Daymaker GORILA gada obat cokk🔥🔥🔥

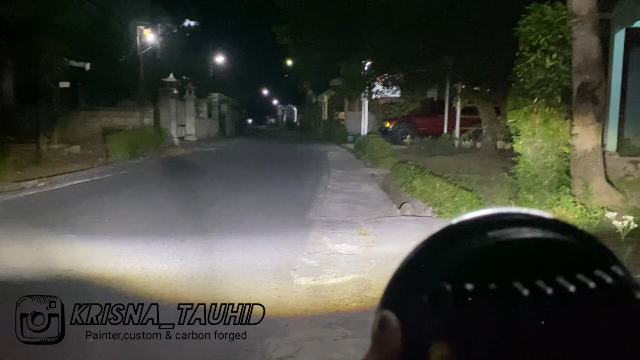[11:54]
ini ya bisa kalian lihat sendiri ini cahaya real ya untuk lampu dekat seperti ini di jalan parah
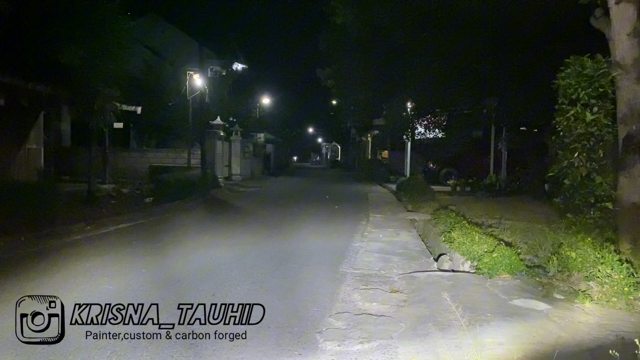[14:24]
untuk lampu sainnya disini gak keliatan ya gini aja ini untuk lampu sainnya di jalan tuh ya keliatan eh ini lagi